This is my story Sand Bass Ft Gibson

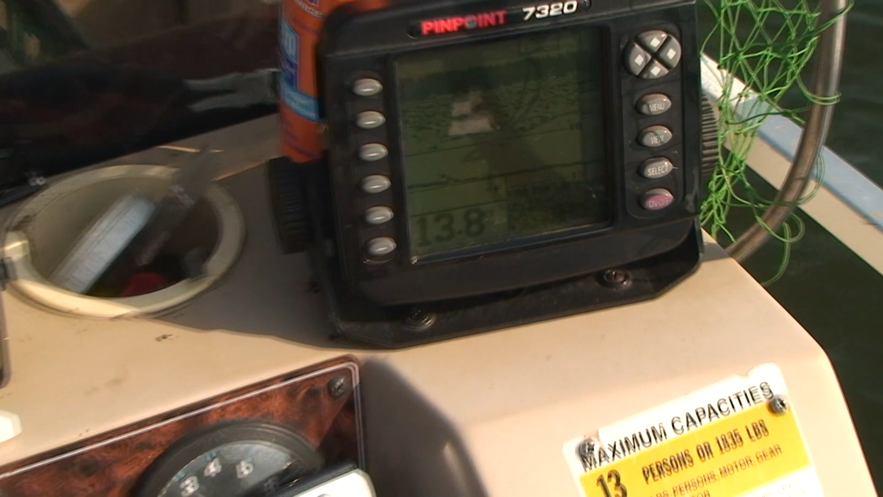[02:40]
And we're marking the shad right here right now and looking for that school of white bass.